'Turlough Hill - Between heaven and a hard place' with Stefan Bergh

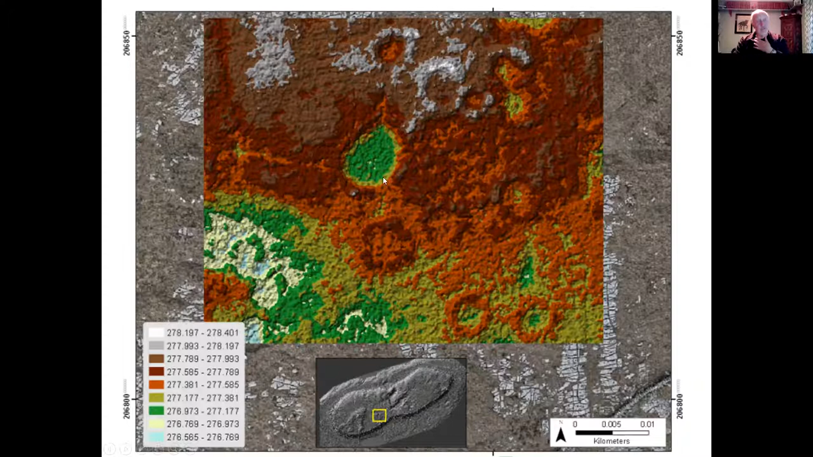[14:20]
So built on top, but some are also excavated or quarried down into the pavement. So it's kind of big sunken floors. It's a bit unusual.
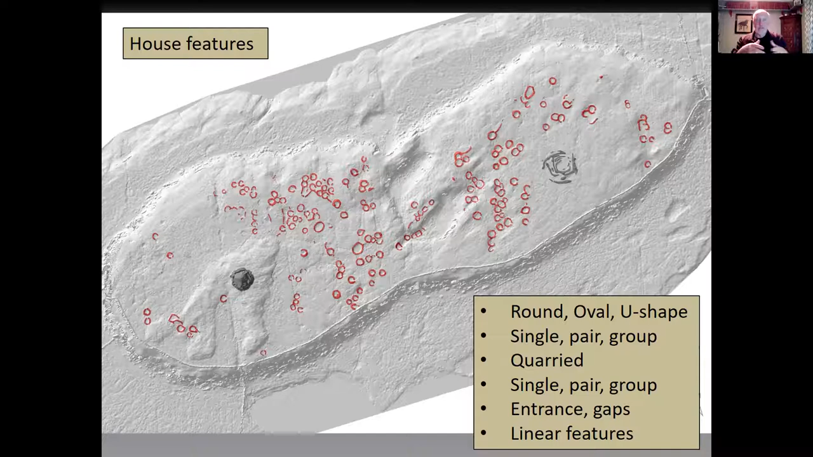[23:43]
Some have entrances, so most of them have entrances or doorways in some way. What is striking though, there's very little linear features, no kind of remains of any kind of field walls or any kind of partitioning of the space up on the summit. Also the fact that some of them seem to have inward leaning slabs.